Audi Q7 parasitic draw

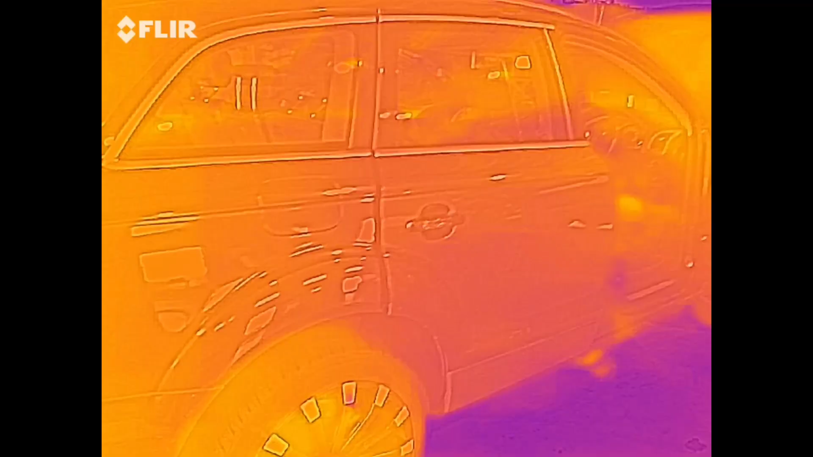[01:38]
So going around and looking for any drawers on this thing.
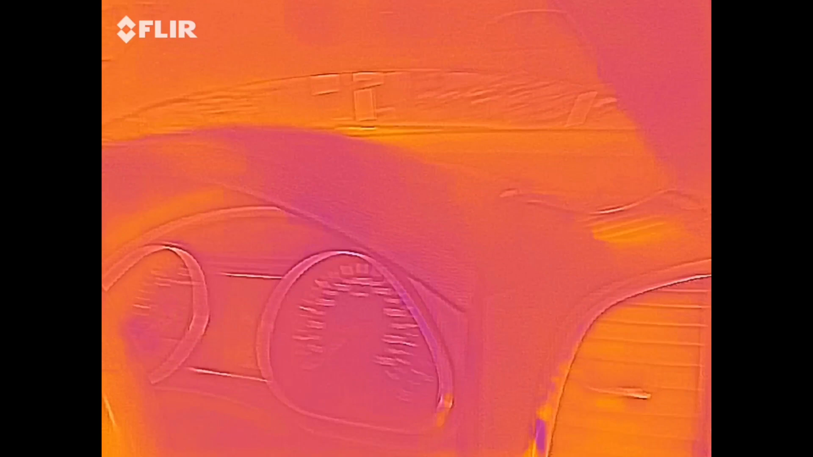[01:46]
You'll see how it's hard to see because everything's quite cool.
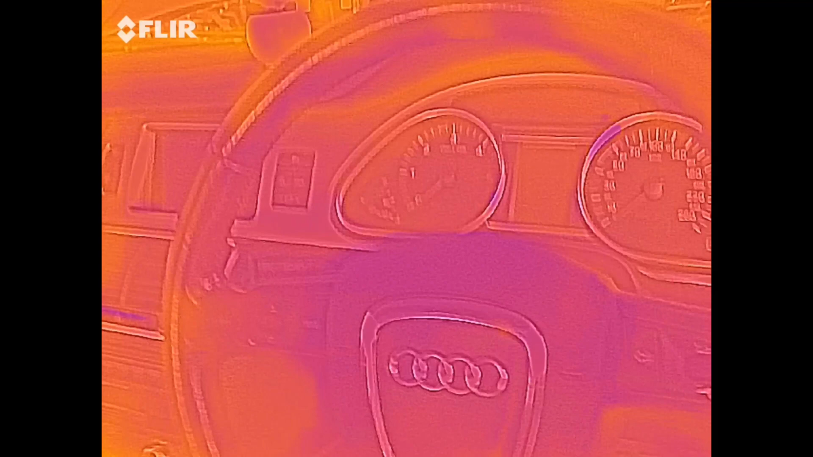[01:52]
But if you give it a reference, say put my hand in the picture, everything goes quite cool now and makes it a lot easier.
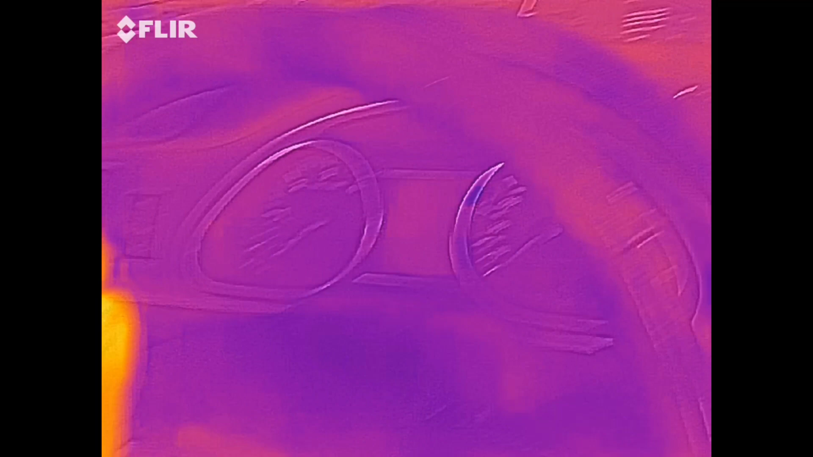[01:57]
I'm looking around here and I got up to the mirror and even when I had my hand there, you'll see that mirror is cooking.
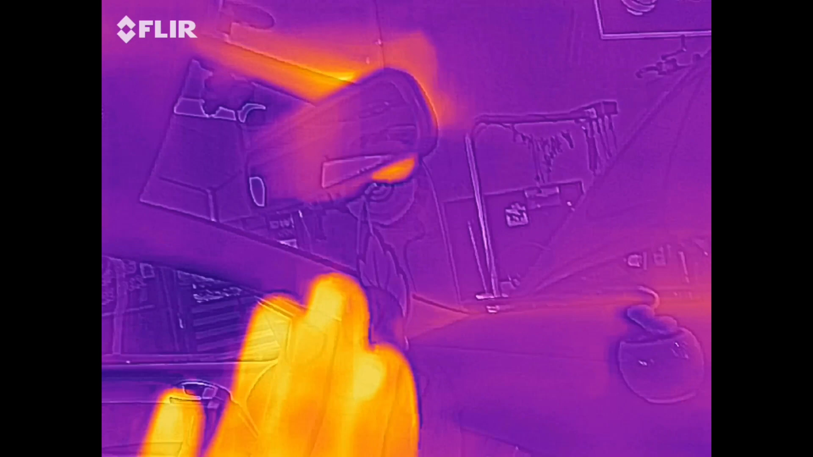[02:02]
If I came out to the front,
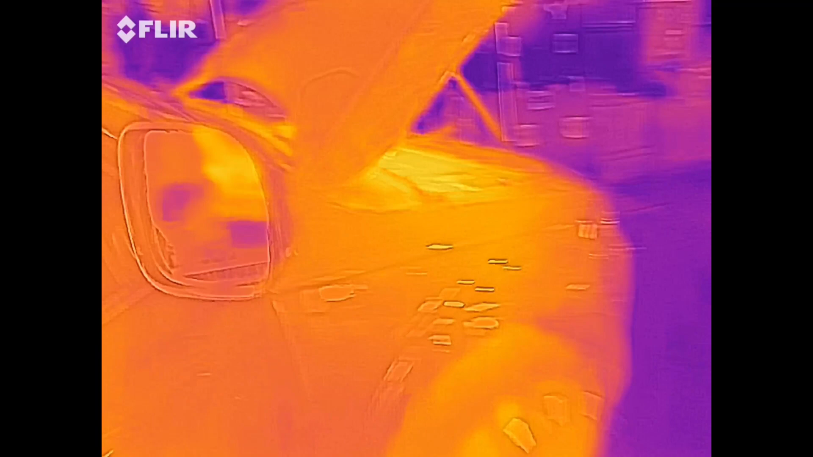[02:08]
the mirror, even with my hand as a reference, let's move it out of the way.
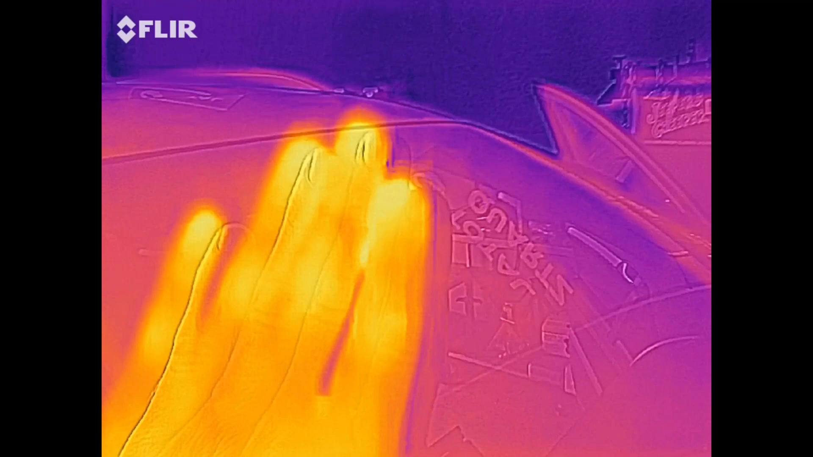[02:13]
See that thing? So when I touch the centre point of that mirror, it is hot.
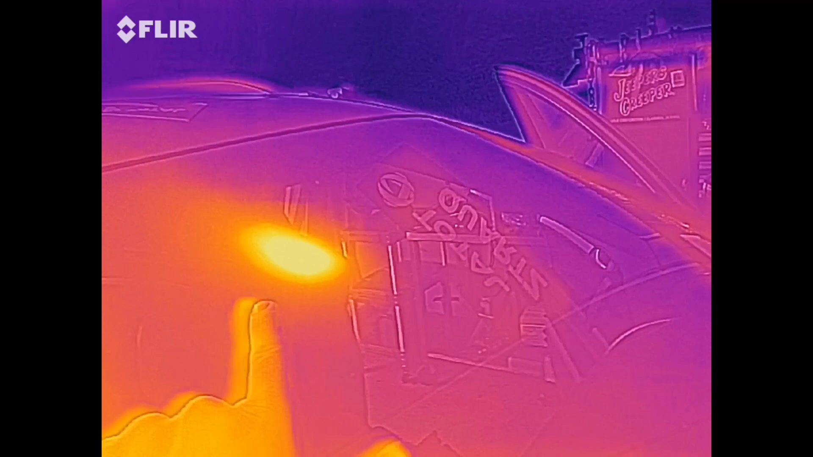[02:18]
It's red hot. So I think we found our draw. Okay, so a good result here.